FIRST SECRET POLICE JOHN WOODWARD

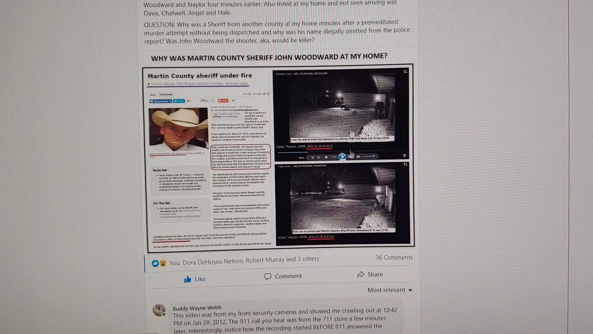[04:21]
Trying to figure this out. These are screenshots from my security camera when I crawled out there. And, you know, and that's what I stated as a fact. We're going to look at the video here in a minute.
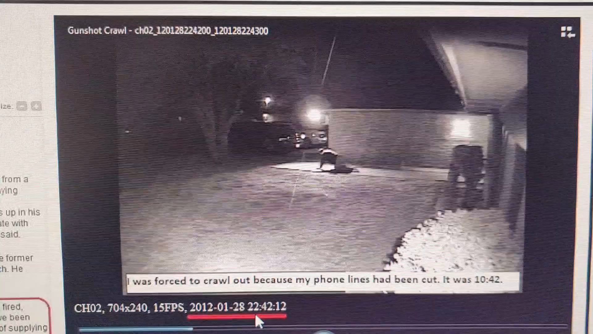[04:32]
And it's time stamped at 10.42. So I was shot probably around 10.30 with my phone lines cut by surprise.
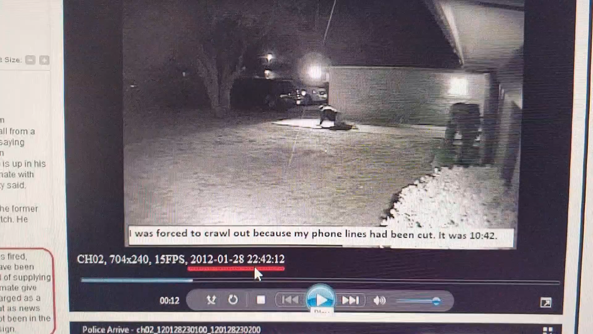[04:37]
Okay. I was forced to crawl out. I mean, it was live or die at that moment.
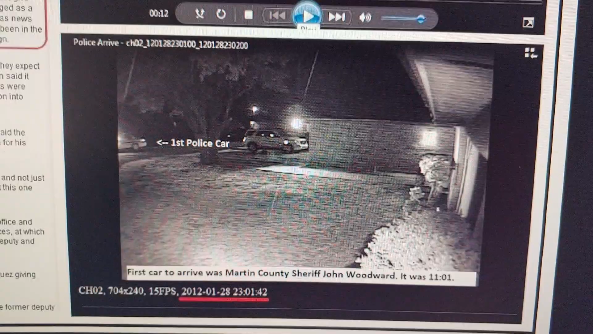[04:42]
And then here, 19 minutes later, we see the first police car arrive. And that's Martin County Sheriff John Woodward with his spotlight on and wasn't dispatched. So how did he know to come to my house minutes after a murder attempt? We're going to talk more about that in a minute.
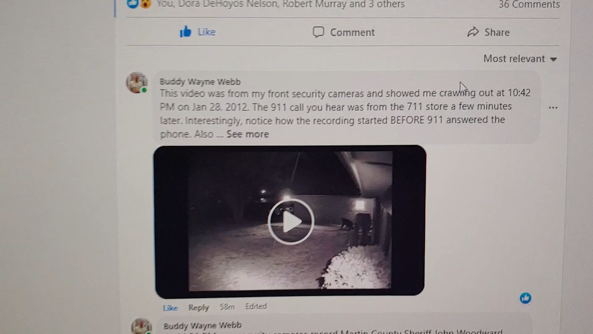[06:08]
Okay, so the first comment, this video was put before my front security cameras, showed me crawling out at 10.42 p.m.
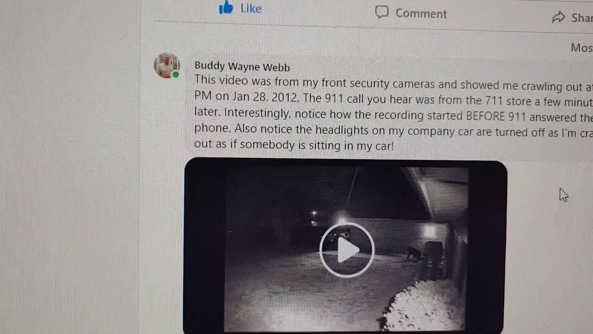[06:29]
Also, notice the headlights on my company car are turned off as
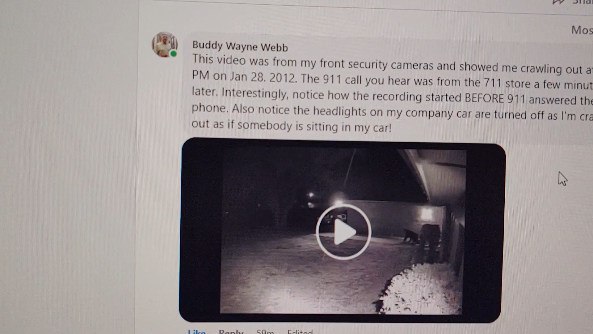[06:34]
I'm crawling out as if somebody is sitting in my car. Okay?
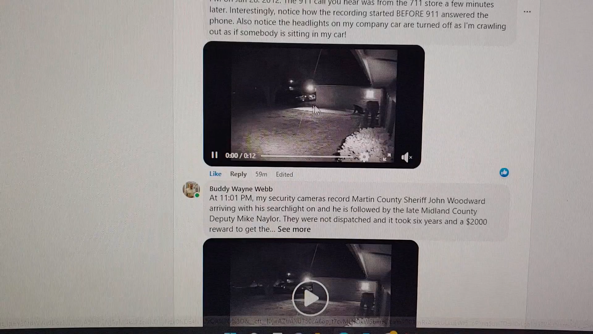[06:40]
So, I'm going to put this in motion and I'm going to hit that. See the lights on my car? They're on.
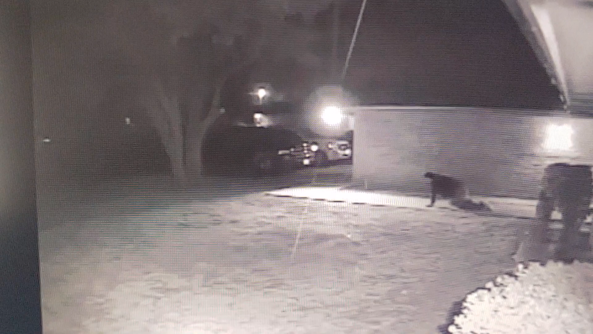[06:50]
Now they go off. I screamed help and the lights went off. And the other point I was making, listen to the phones ringing, ringing, ringing. It's recording, okay?
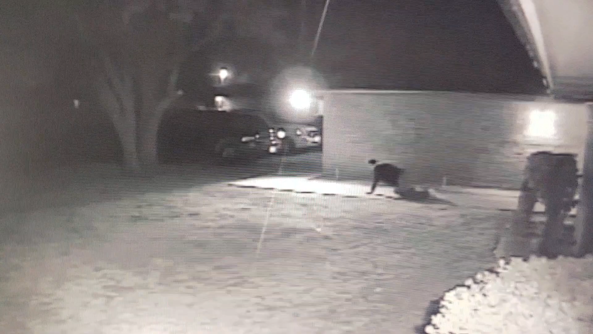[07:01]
Now listen to this phone call. 911. So, the question was asked, how did they start recording the phone call before they answered the phone, you know?
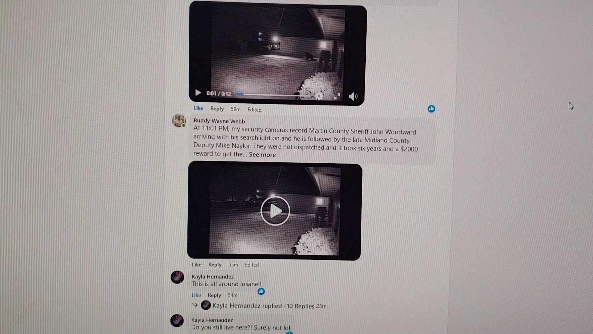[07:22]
Okay, so anyway, time stamp, 1042 p.m. capital murder attempt. Okay.
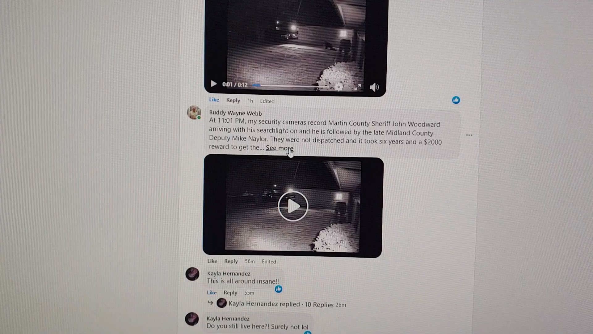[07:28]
At 1101, 19 minutes later, my security cameras record Martin County Sheriff John
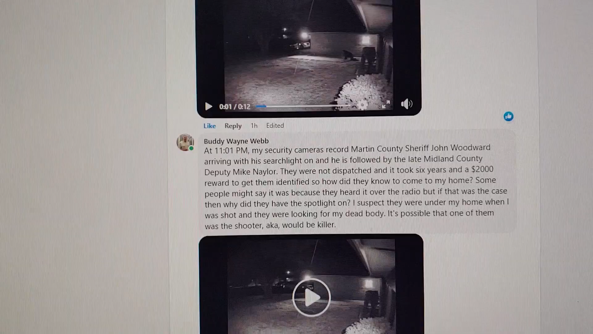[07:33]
Woodward arriving with the searchlight on and he's followed by the late Midland County Deputy Mike Naylor.
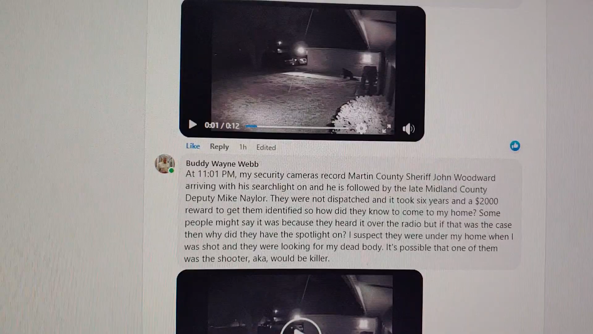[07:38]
They were not dispatched and it took six years and the $2,000 award to get them identified.
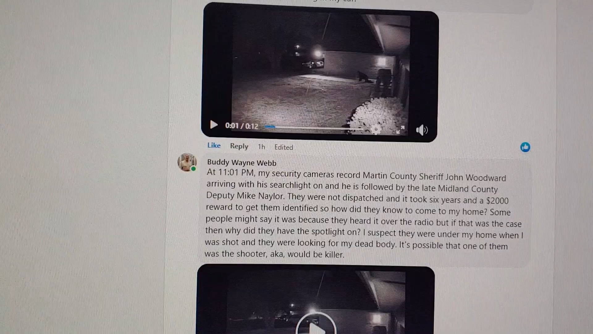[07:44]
So, how did they know to come to my home? Some people might say it was because they heard it over the radio.
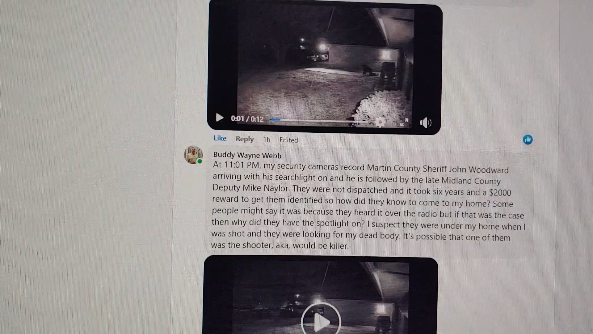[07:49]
But if that was the case, then why did they have the spotlight on?
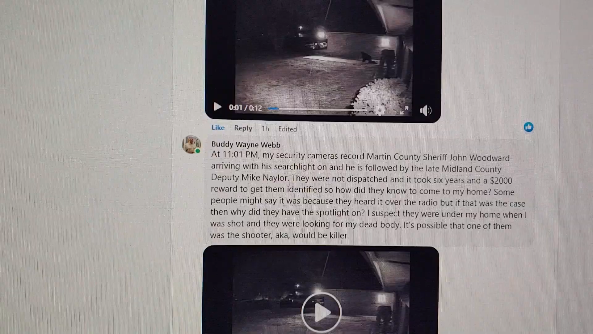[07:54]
I suspect they were under my home when I was shot and they were looking for my dead body.